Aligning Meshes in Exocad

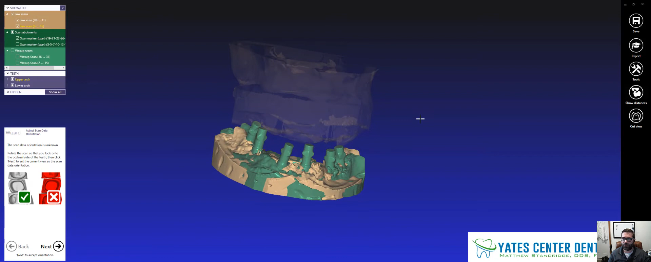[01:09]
So I'm going to hop over into expert mode real quick. This shows all of the scan data that I have.
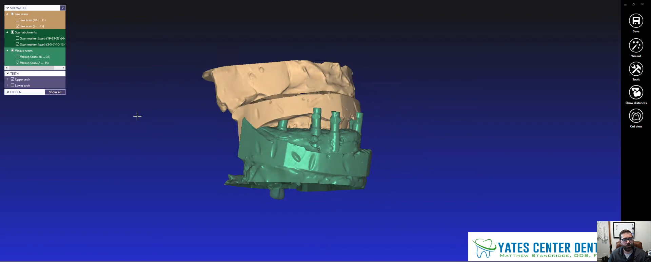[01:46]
So if you notice here, I put these little marks.
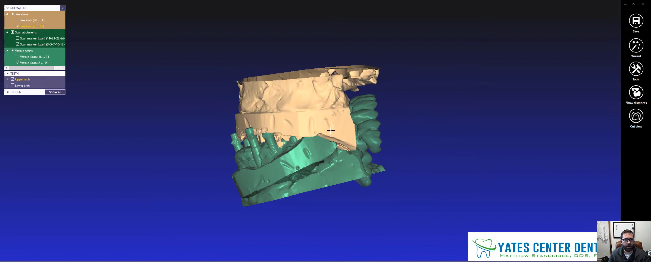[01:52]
If I'm using my desktop scanner, I put these little marks here so that way I can keep relation with each other. So what we're going to do is, while in expert mode, I turn off all the scans that I don't want.
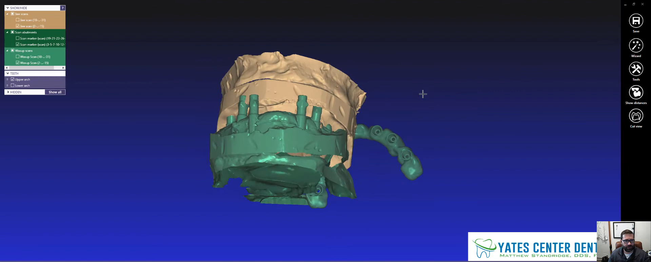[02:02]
So I just start one at a time. And I'm going to go to Tools, then right here, Align Meshes. Okay?
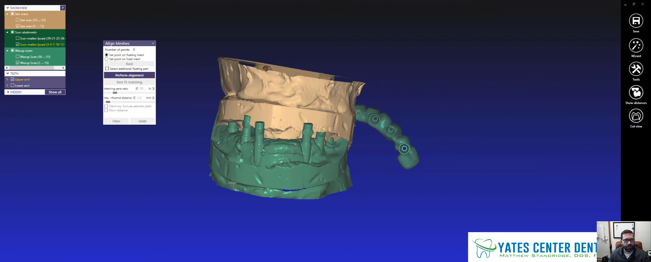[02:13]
And so this tan one is going to be my fixed mesh. So you're going to see I set a point on the floating mesh and the fixed mesh. And so I'm just going to pick three
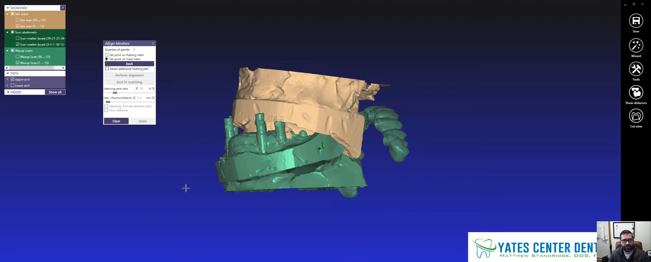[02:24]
or four points for this all to relate to. That little divot right there
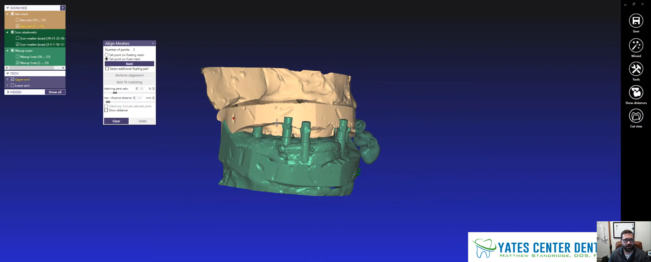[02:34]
goes with that little divot right there, so on and so forth.
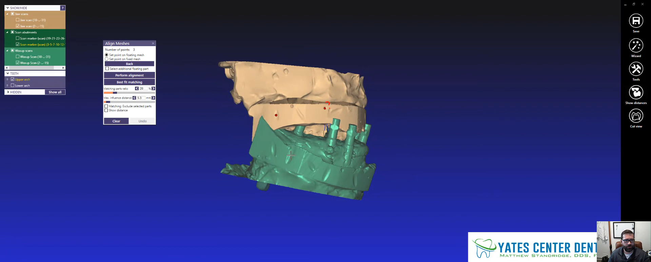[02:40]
This guy right here is right over here, right? It's actually this guy right here. And so on and so forth, right?
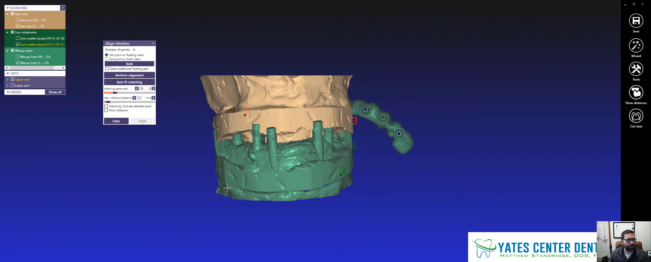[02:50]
Then we're going to hit Perform Alignment. And that looks pretty good. Always hit Best Fit Matching. You'll just fine tune everything.
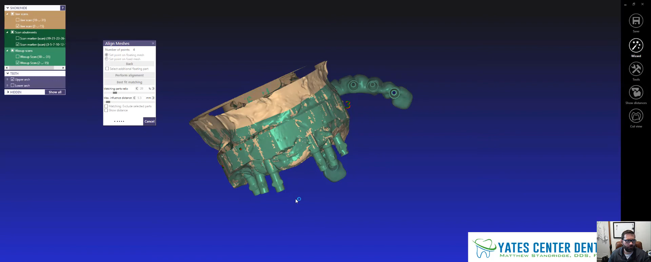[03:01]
And there we go. So that's a pretty good mesh right there. That looks really good.
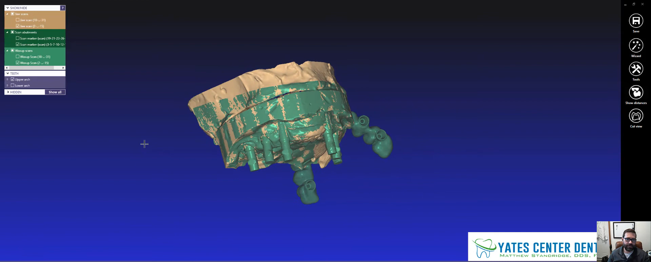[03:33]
So this alignment actually also works with negatives of each other too or inverted scans of each other. So to relate this to this, we're going to do the exact same thing.
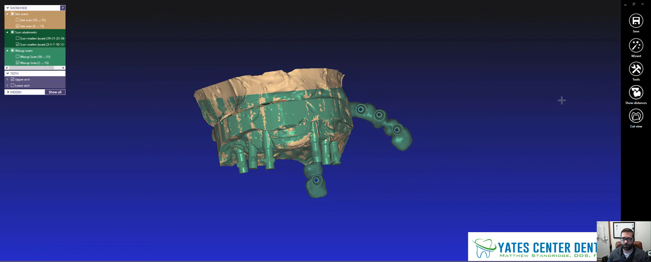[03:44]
I'm going to go to Tools and I'm going to go to Align Meshes. And now I'm going to pick, basically on the outside of these three scan bodies I see here,
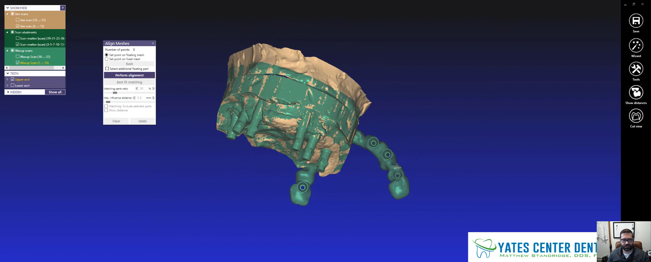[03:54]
this, or this MUA, because these are direct MUA.
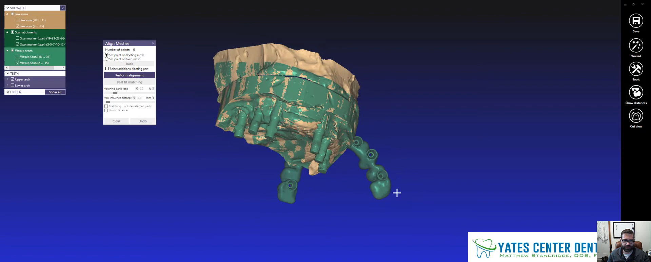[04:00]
I'm going to hit kind of this internal surface hitting straight facial.